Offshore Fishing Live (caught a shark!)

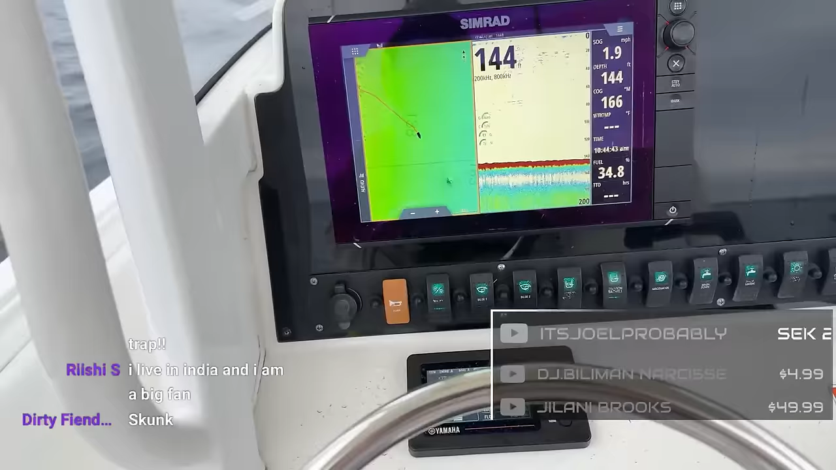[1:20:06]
On screen: depth 144 ft
Huh, hold on. You gotta zoom in. See that thing right there? The little hump?
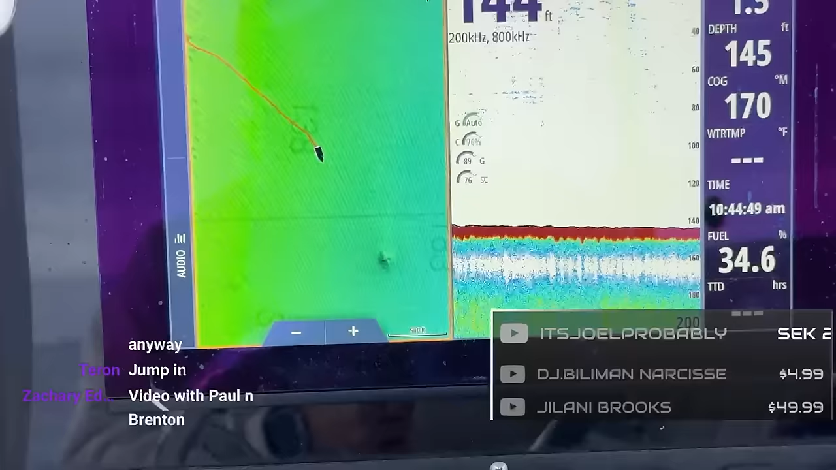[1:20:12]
That's where we're going right now. We're gonna go right over that hump because, like I said, fish love structure.
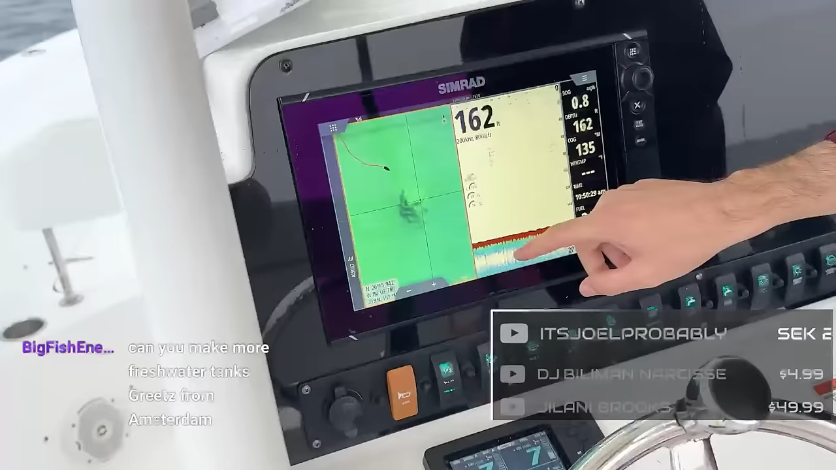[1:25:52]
That is a nice, big rock.
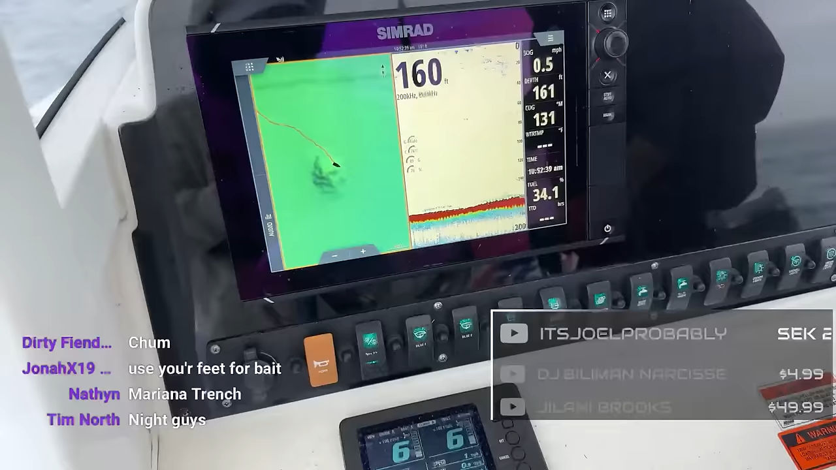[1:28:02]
And if I zoom into this side. Oh, yeah. See those are fish down? They're super deep.
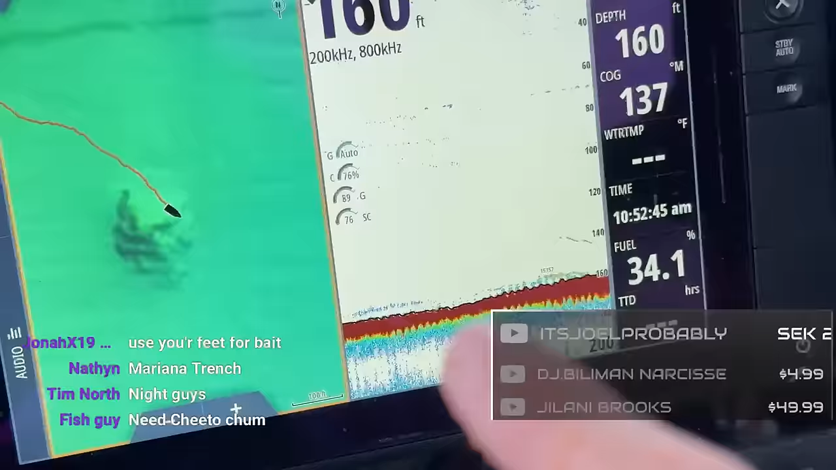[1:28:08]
On screen: depth 160 ft
Those are probably bottom fish, but those are fish down there. And one in. That's our downrigger. Right here.
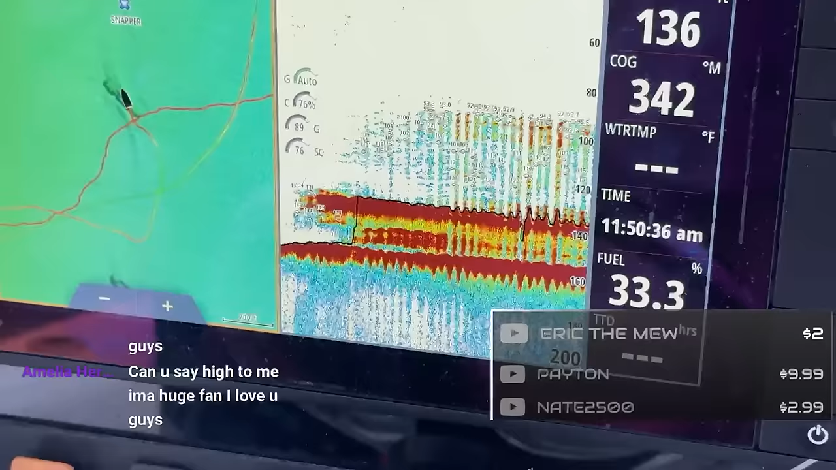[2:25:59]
We are on top of a sunken ship.